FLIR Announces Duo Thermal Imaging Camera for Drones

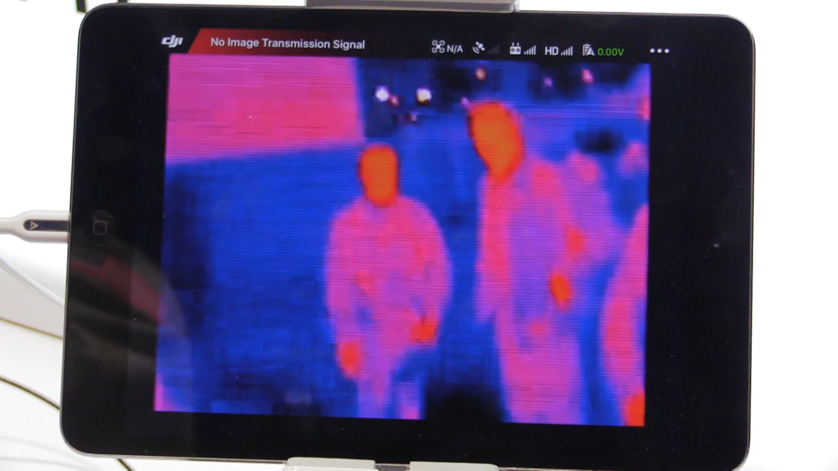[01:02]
which complements that very well. We're also using FLIR's MSX blending technology to get even more resolution in that IR image.